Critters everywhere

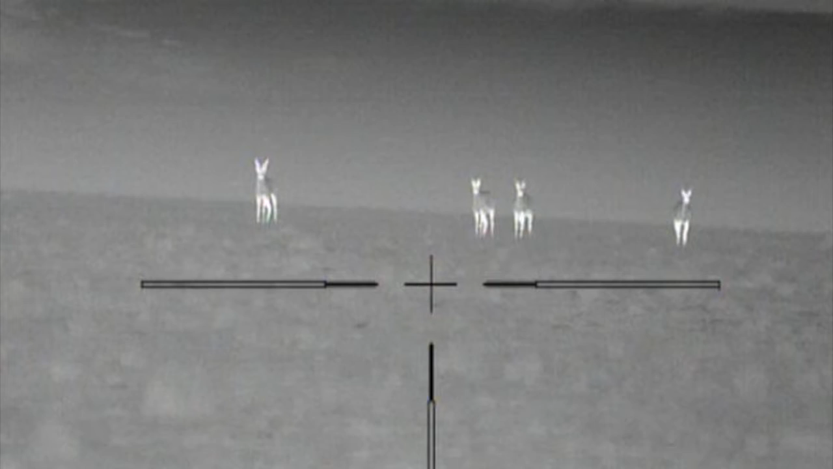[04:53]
And right behind him on the horizon is what I believe is a coyote. I can't really tell yet. Could be a jackrabbit on the horizon. Could be a coyote barely showing. But watch this.
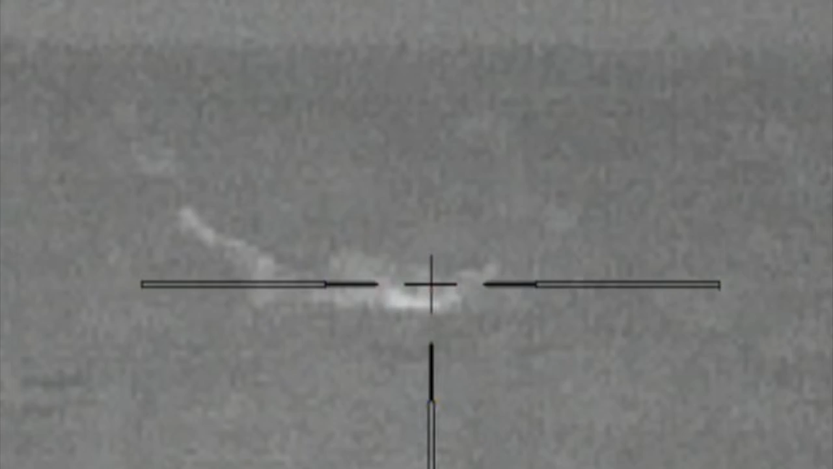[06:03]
No wonder he came in. The big old male, he wasn't having any of that female submission on his backyard.